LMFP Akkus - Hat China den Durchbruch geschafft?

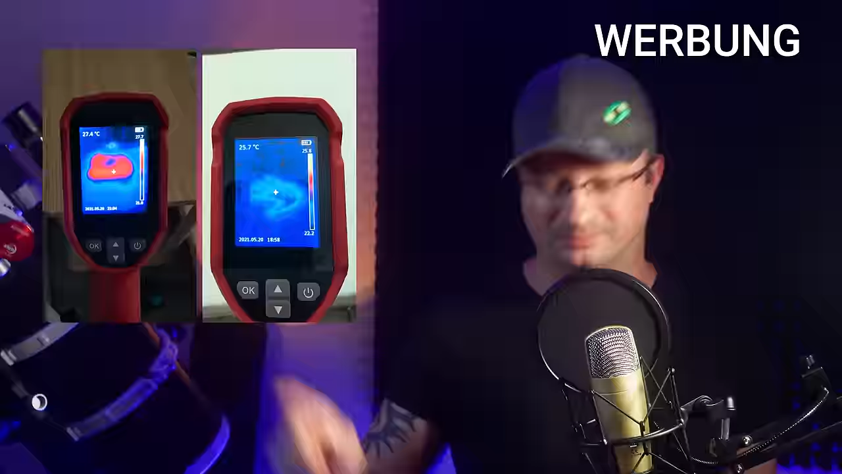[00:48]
Messen wir einfach mal nach, wie schnell die Emma-One-Matratze abkühlt, wenn ich meine Hand mit ca. 37 Grad für ca. 5 Sekunden draufhalte und nehme als Referenz mal eine Holzplatte.